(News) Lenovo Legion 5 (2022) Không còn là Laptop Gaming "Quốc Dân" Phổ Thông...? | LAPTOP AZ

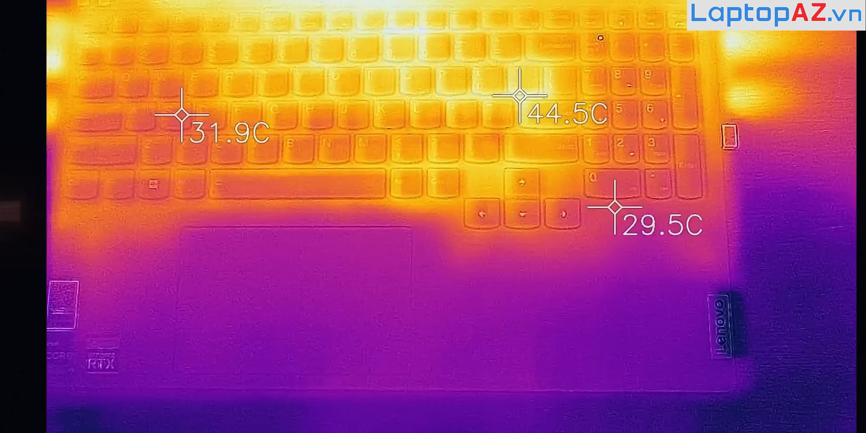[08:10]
Khu vực nóng nhất nó sẽ rơi vào khoảng tầm 44 độ Còn các khu vực hay đặt tay thì nó sẽ chỉ rơi vào khoảng đầm
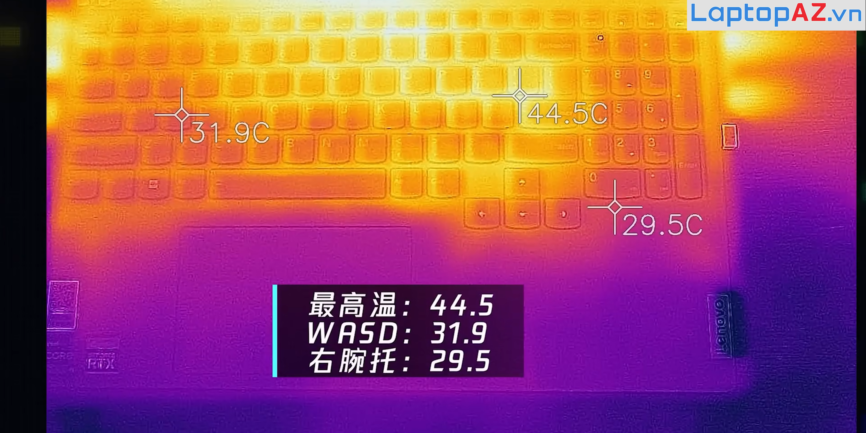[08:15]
On screen: max 44.5°C
là 29 độ đối với các phím mũi tên Và 32 độ dành cho phím WAD mà thôi Thì đây sẽ là một cái mức nhật độ rất là thoải mái Dành cho những bạn nào mà có nhu cầu try hard game lâu ở trên chiếc laptop này Thì vẫn sẽ đem lại chúng ta một cái cảm giác nó rất là dễ chịu